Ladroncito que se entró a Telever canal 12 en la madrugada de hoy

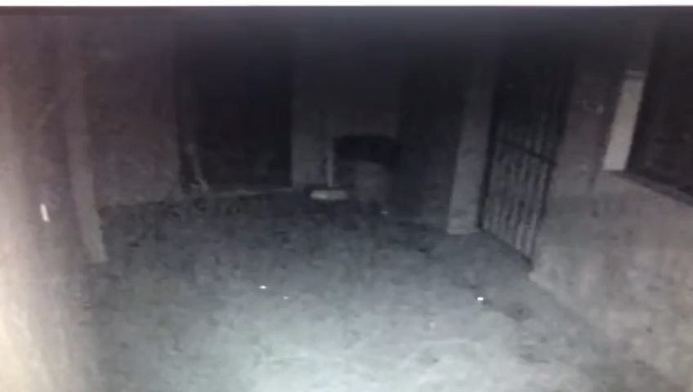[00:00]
Ahí está el ladroncito, él está metiendo por la cuesta del baño Míralo como entra
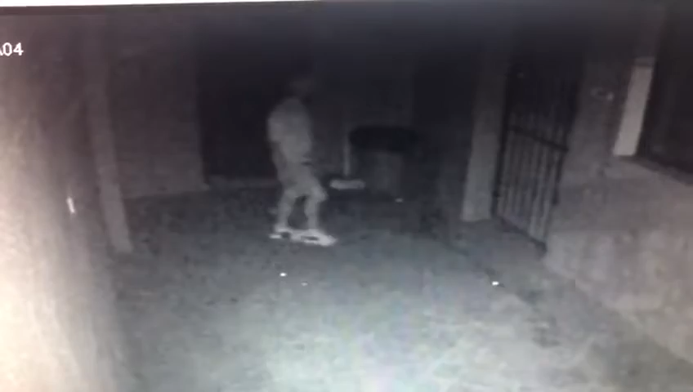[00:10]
Ahí mamá, ahí no hay nada Ese jovencito fue que se metió a TV en la madrugada de hoy Y también se metió al restaurant Brisa de Yaque Míralo como está ahí Hay una fuerte recompensa, hay que ver con la indicación de él Ahí vuelve otra vez